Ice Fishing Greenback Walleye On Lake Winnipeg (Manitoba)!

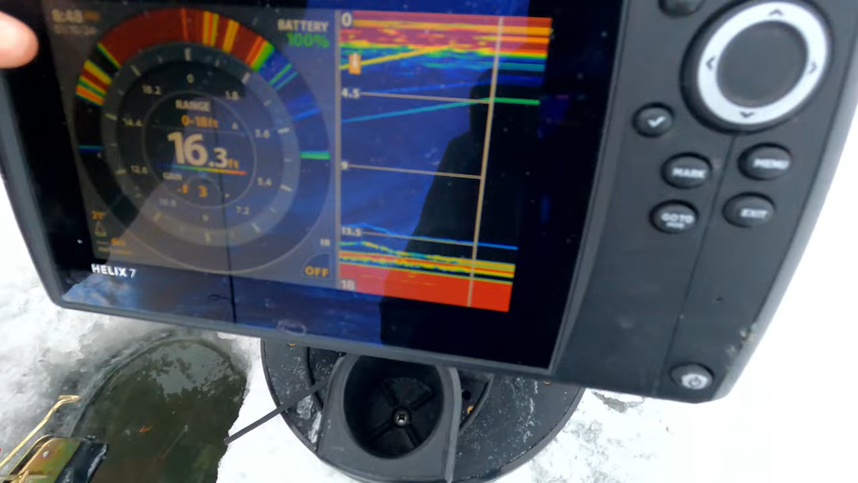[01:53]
On screen: depth 16.3 ft
Look at that. Staring at the minnow.
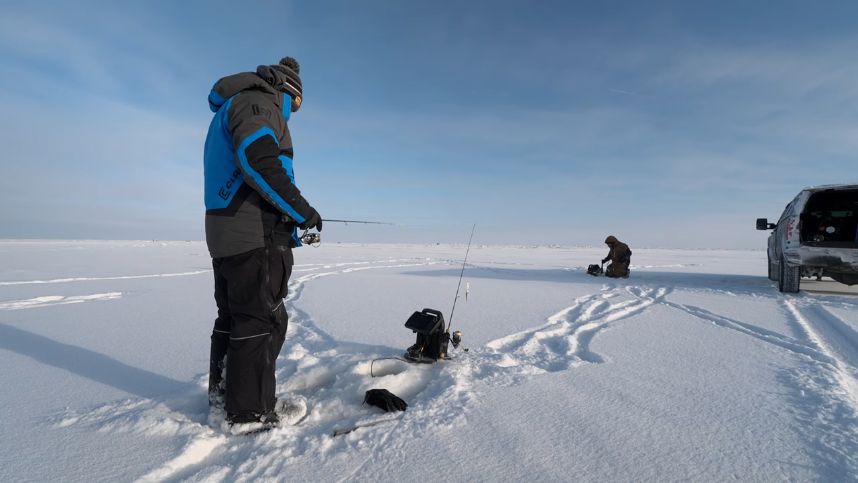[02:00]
Right now, we're on the south base in Lake Winnipeg, and it is a massive lake, and it doesn't have a lot of structure.
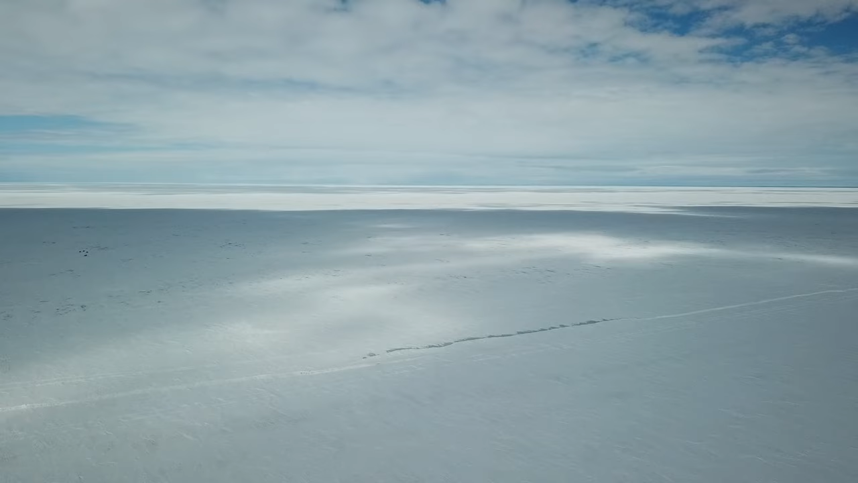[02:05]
So what we've been looking for on the Mega Live is bait. That's what these walleyes are relating to.
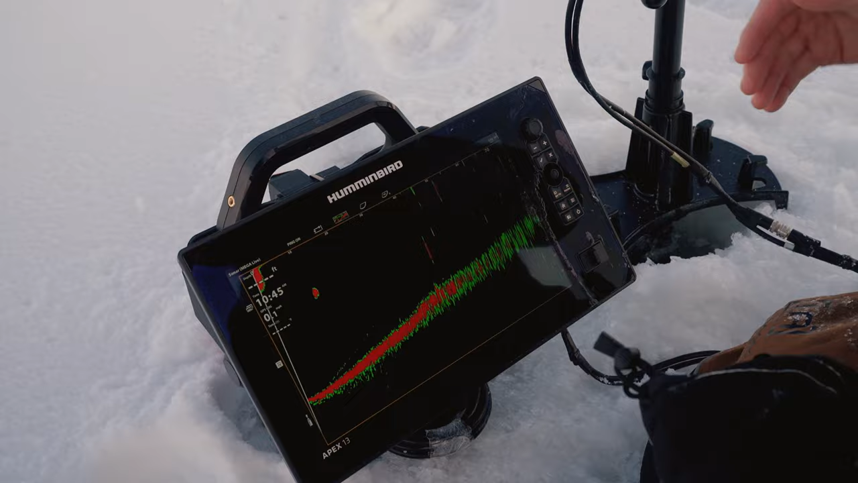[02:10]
We're scanning out here, and we're finding a lot of the bait and fish are staying, you know, three to six feet under the ice.
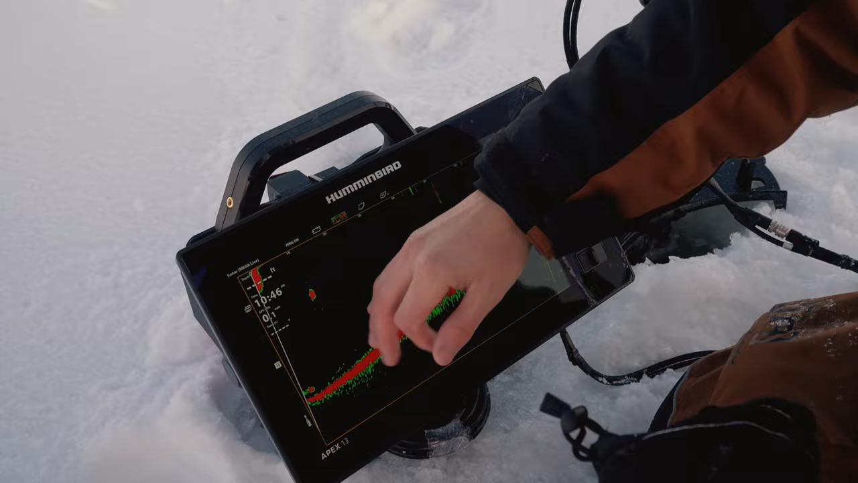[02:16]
Oh, and Ty's got one working right now. There he is. Nice.
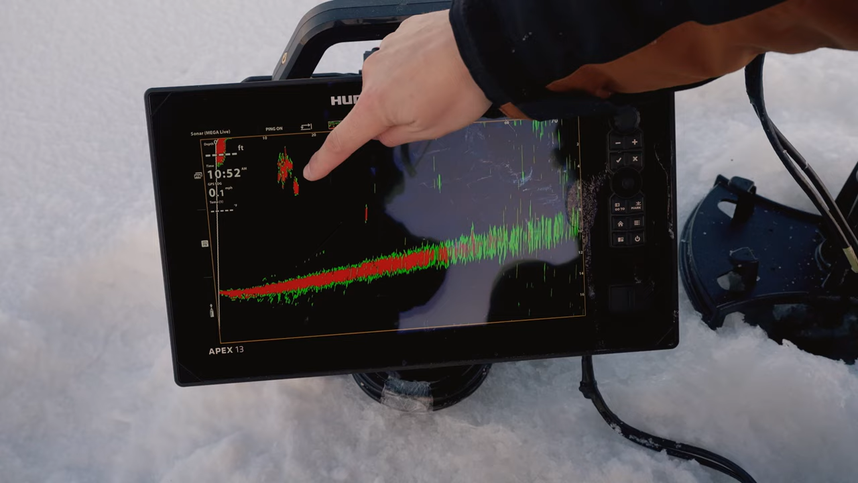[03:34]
There's the school of bait and there's a big walleye sitting right under it. And we've got another over here. And we're just panning around. There's another, there's a real big school of minnows. And then, there we go. That's a great example of those fish, how high they're sitting in the water column.
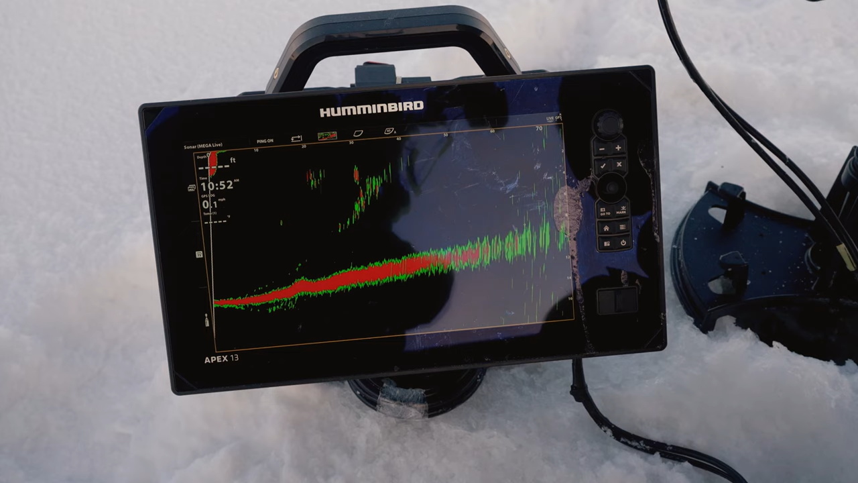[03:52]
And you can't really read them on 2D sonar, so it's nice to know that they're in the area. You can really see, they really pop out here on Mega Live. And that's just a big walleye sitting in between three bait schools.